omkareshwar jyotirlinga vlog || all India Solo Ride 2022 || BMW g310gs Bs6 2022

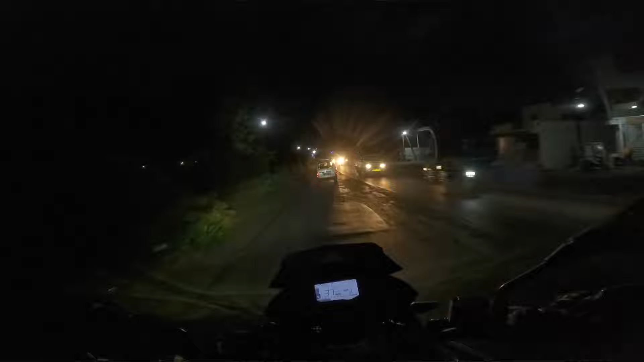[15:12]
व और गूगल मैप के भरों से पिछले बार आया
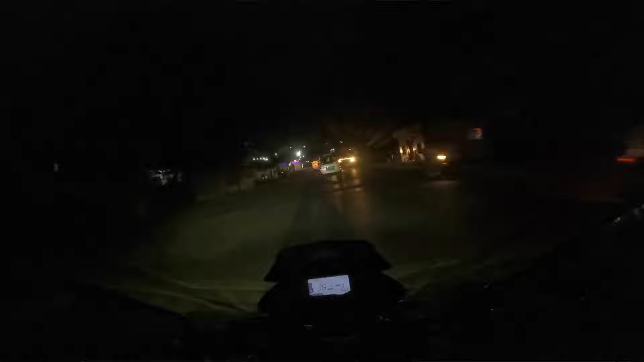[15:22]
था वैसे आपको दिखने रहा होगा और रुख आपको एक मैजिक दिखा दो करो हमारे लाइट का फाइदा देख रहो तो हमने इसलिए लगवाया था कि कोई हमें अपर डिपर ना दे तभी वैसे
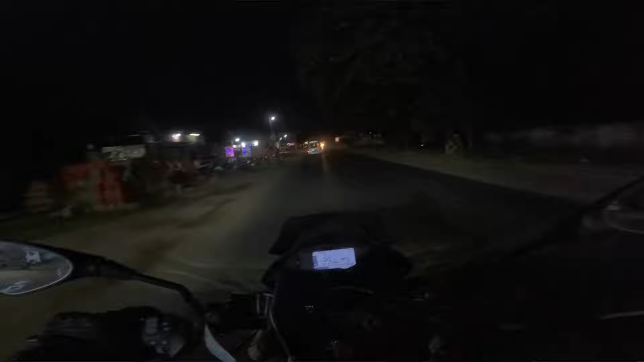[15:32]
हम यूस्त जादा करते नही सब्सक्राइब मेरा काम निकल गया अभी मतलब नहीं था बहुत महेंगे आ रही थी यार पाच छेदा साथ हजा दस हजार बीस हजार इतनी लाइट हो कोस्ट है यार उतने में तो एक आदमी आगे लाइट लेकर के बैढ़ जावे हैं देख रहो ऐसे पासिंग